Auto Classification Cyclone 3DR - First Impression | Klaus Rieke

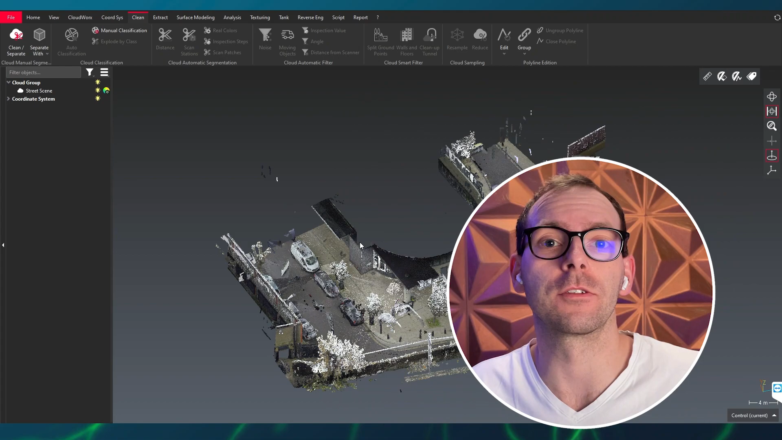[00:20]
Here we have our point cloud for the auto scenario
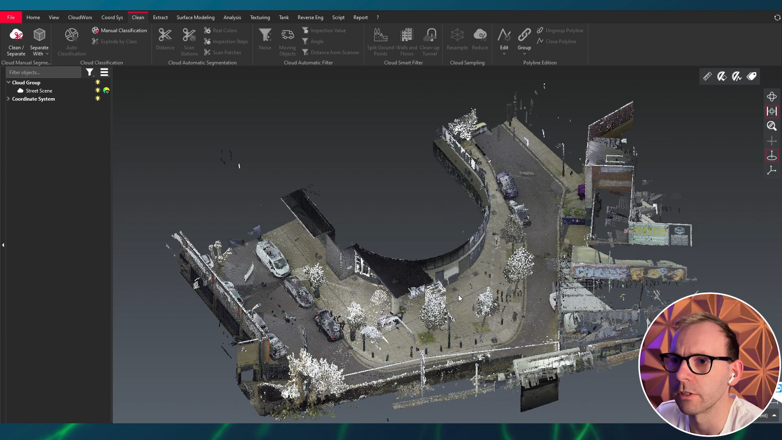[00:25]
with an auto classification tool with a little icon so which means you actually need to download it first.
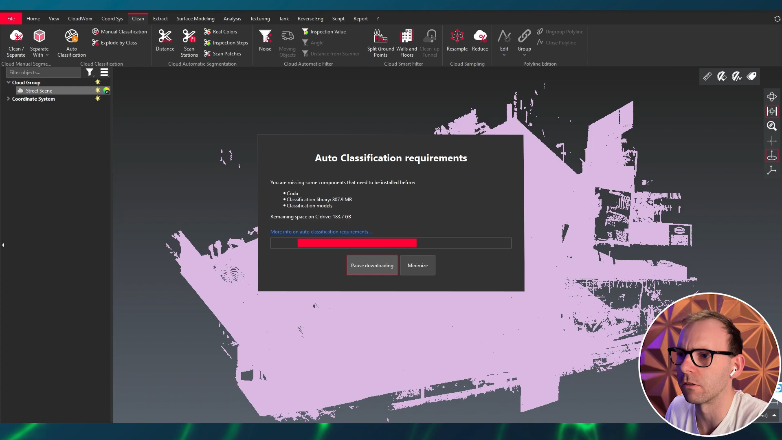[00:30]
Okay let's have a look in the help file and then we'll find a link to the toolkit from NVIDIA.
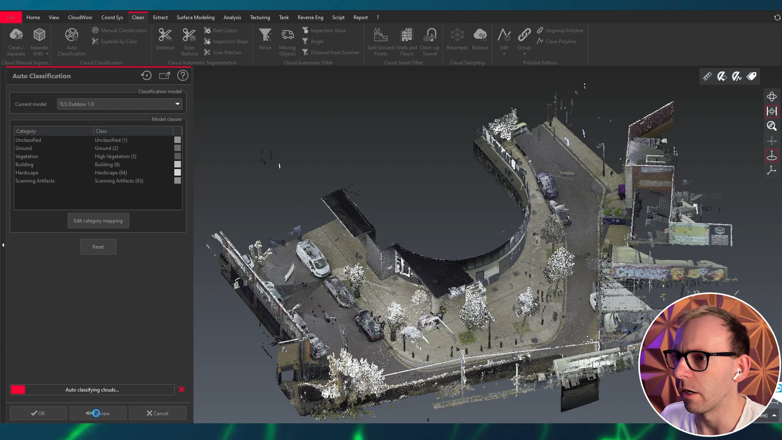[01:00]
Okay let's have a quick preview and forward. Alright that doesn't look bad.
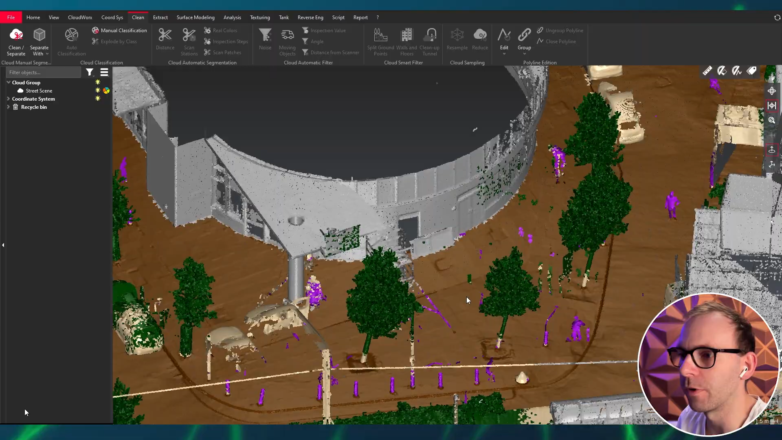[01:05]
So let's have a look what we have here.
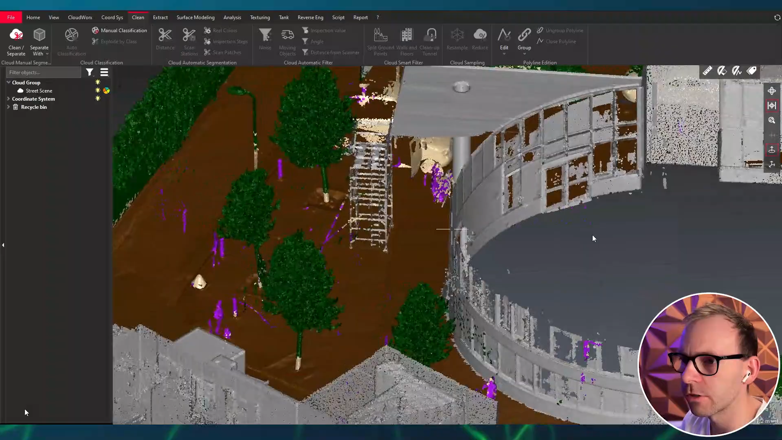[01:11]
Floor, vegetation, other icons. Let's have a closer look.
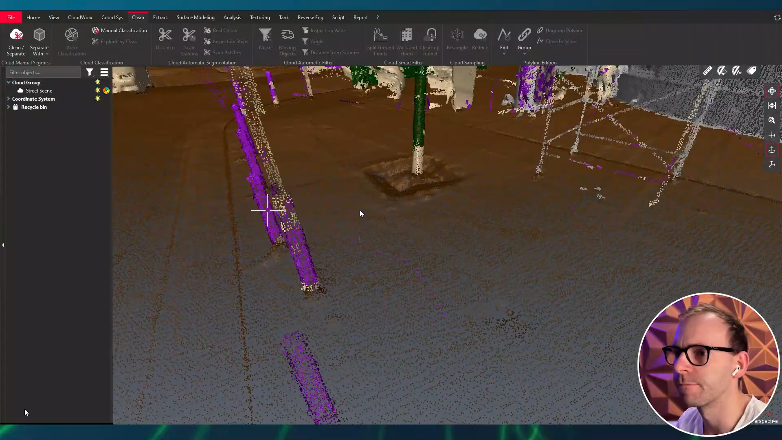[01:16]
Okay here we have some mix matches which is not so good but overall a good first impression.
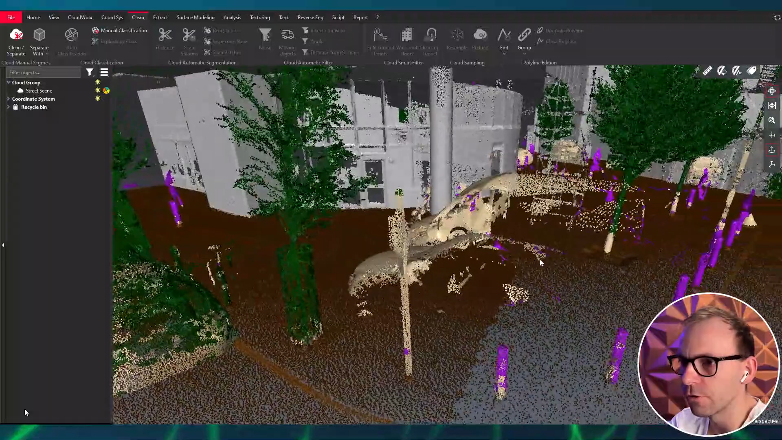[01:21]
Yeah so still some misalignments.
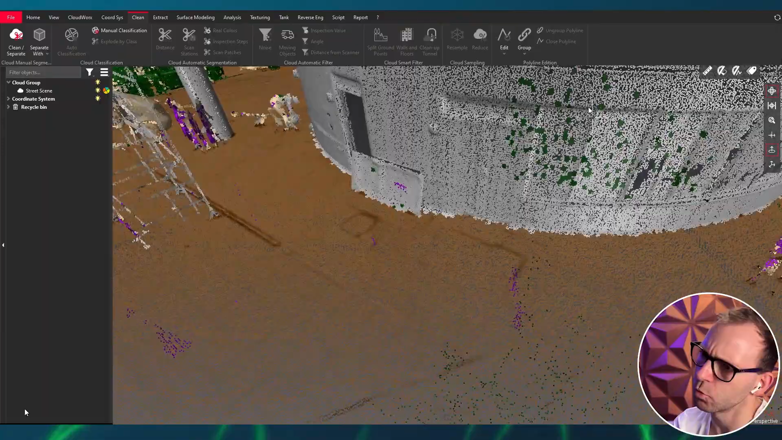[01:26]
Weird that we get something vegetation on the building.
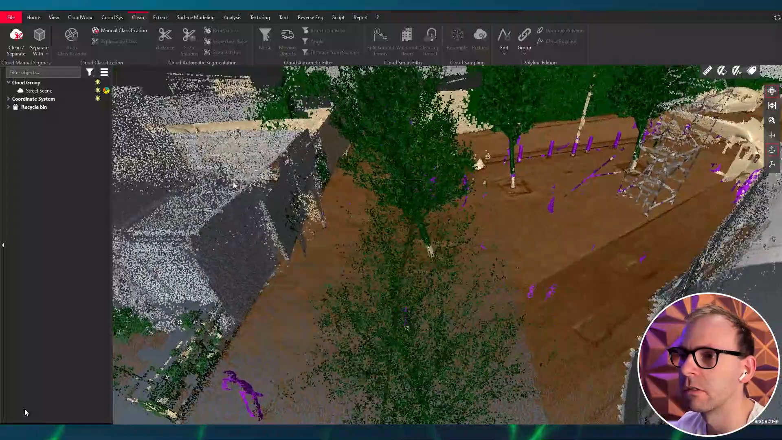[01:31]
Okay the first good step we can work with that one. Oh my goodness this one doesn't look very good.
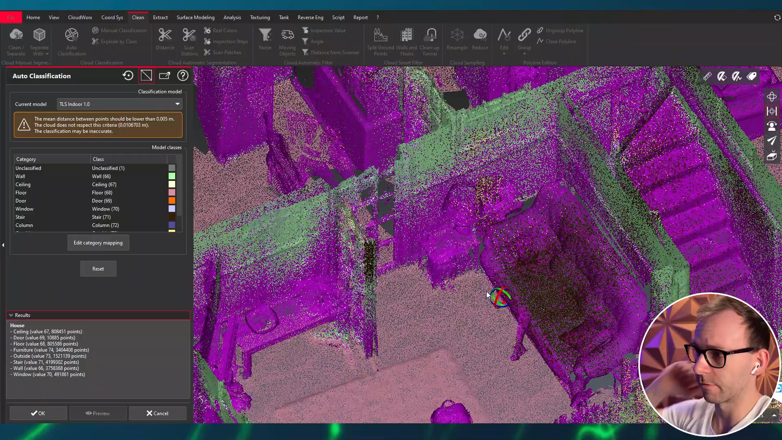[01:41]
So a lot of things just turn up to be stairs. Mixed walls. So let's split this one up.
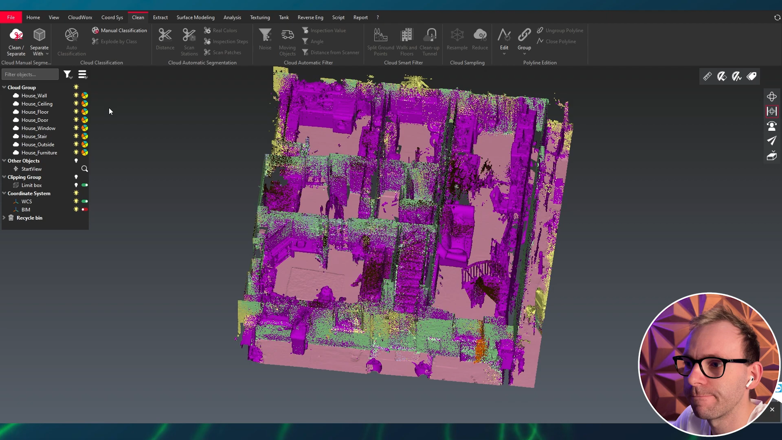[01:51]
Not very nice. Oh yeah here's the indoor classification definitely works much better.
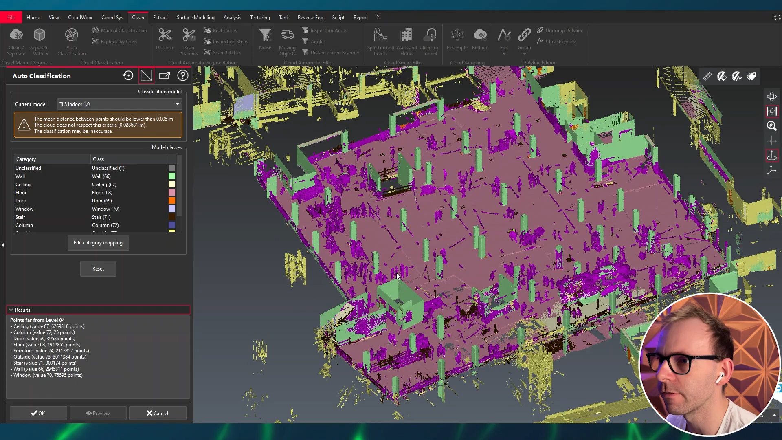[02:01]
So a very nice distinction between the building elements,
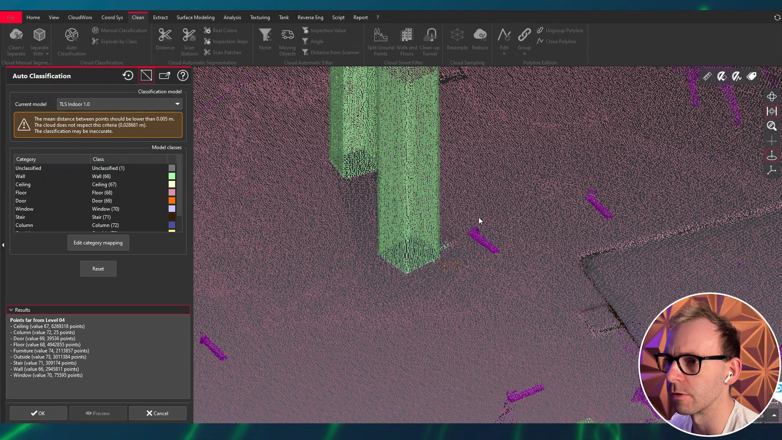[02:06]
walls, columns,
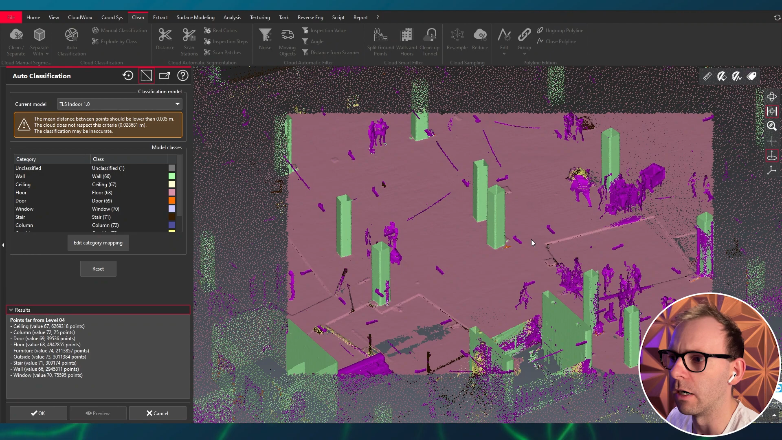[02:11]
floor and all the noise or the material nicely filters out. This one is really good we can really use this one.